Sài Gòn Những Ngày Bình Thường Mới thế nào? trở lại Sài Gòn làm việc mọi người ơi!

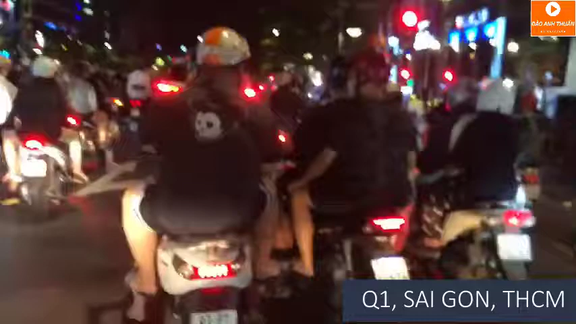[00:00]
Chào mọi người, em đang đứng ở đường Nguyễn Huệ Sau những ngày bị giãn cách, sau những ngày bị bắt ở nhà Thì hôm nay người ta đã đổ ra đường Hiện tại là 10h đêm rồi, mà người ta vẫn đi ra đường rất là đông Đây là đường Nguyễn Huệ,